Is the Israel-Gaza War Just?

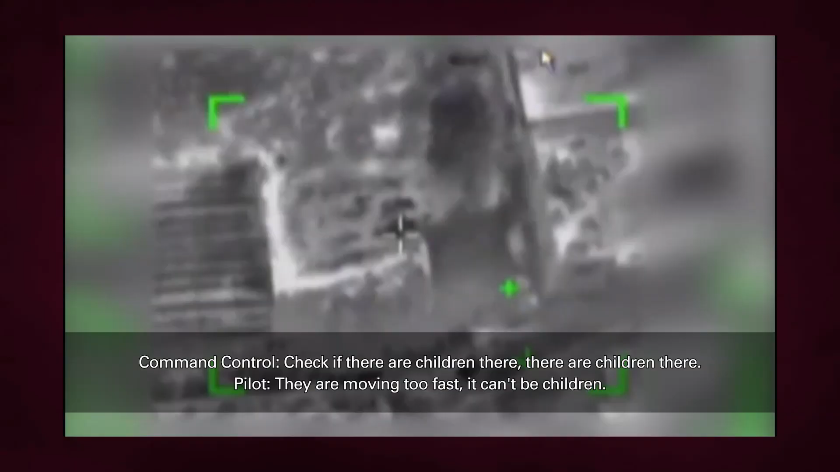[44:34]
They're, as they have their, their planes overhead, they're looking. And when, if they see women and children running out of the building, they hold off destroying the building.